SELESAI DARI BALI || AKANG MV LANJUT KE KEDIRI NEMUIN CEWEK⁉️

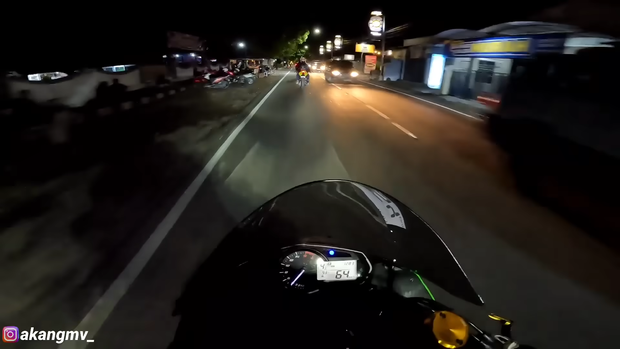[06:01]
Jadi Jadi ke Kota Kadirinya Setengah jaman Jadi kita lewat sini nih Tuh Dari tadi kita Jalan-jalan kayak gini Cukup lumayan kenceng guys Suaranya bacot banget Apalagi disini ada Dua jetek aja Udah Bacot banget gitu Wah Asli gue Kangen ya Reading-reading di Kediri Udah Setahun lebih Kita flashback sama jalanannya sih guys Dan udara-udaranya Wow Sejuk Anjay R1 nya Tep jetek
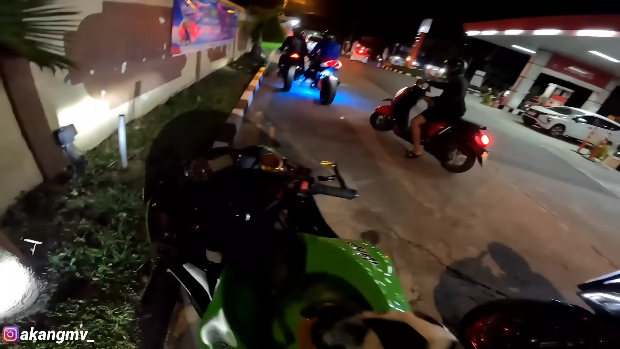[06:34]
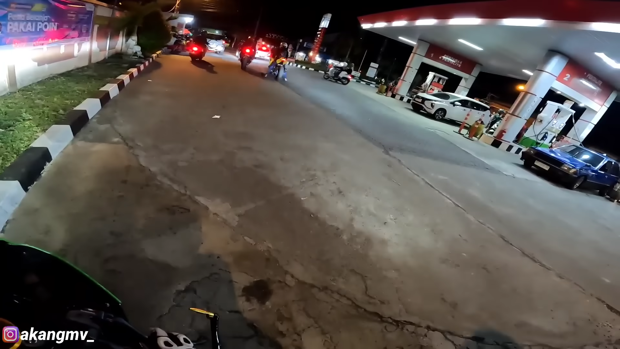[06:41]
Wow Yuk kita bakal gas lagi
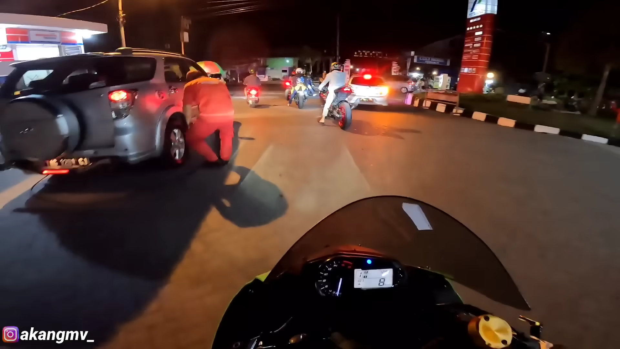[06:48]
Jadi nih kita mau ke Simpang 5 Gumul ya Kita mau rame-ramean disana Oke guys Kita udah sampai Simpang 5
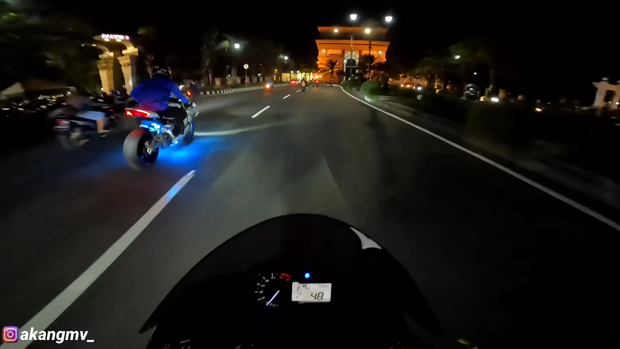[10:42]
Marri ya Jadi begini Suasana Kediri di malam hari